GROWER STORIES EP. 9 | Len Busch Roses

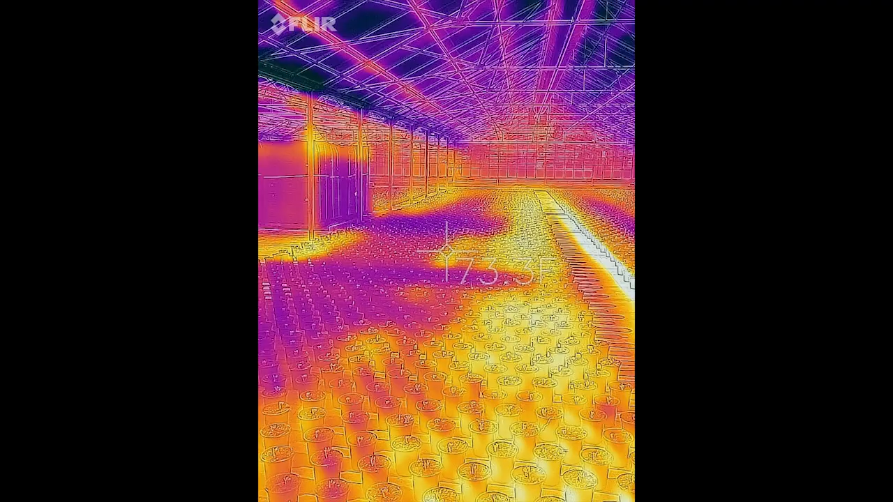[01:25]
During the install of this system, we were able to use a thermal camera from FLIR in order to see the heat that the plants are experiencing.